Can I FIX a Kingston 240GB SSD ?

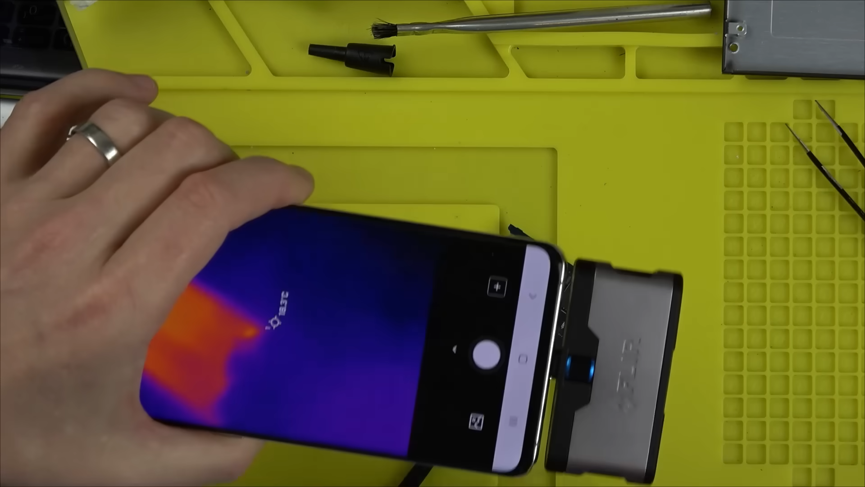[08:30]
is getting warm on this little fella oh look at that is it this chip here doesn't feel warm though but uh yeah this uh filson chip okay
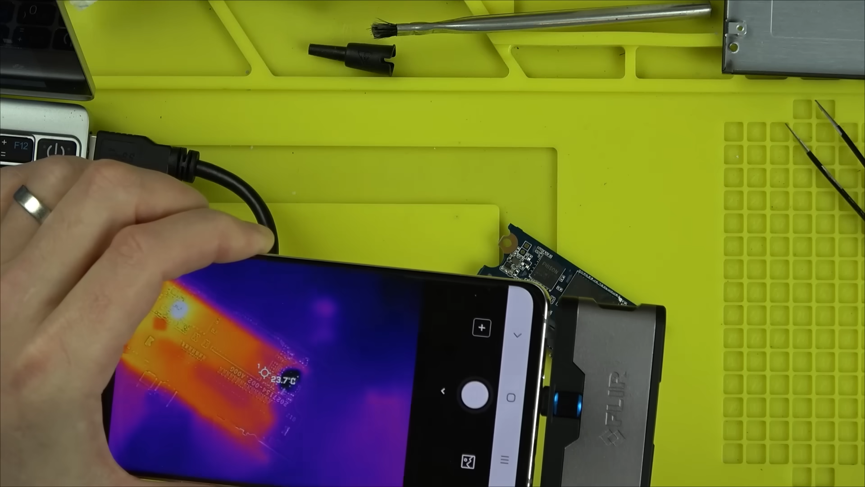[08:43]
so that's definitely got heat on it there on the filson chip because if you have a look can you see that's the little hot spot on that one there right okay that's useful to know wonder how warm it actually is though or is that just normal that might be just normal operation because it's not burning hot at all it's in the 30 degrees 36 36 hmm okay right let's flip it over see if we can see anything on this side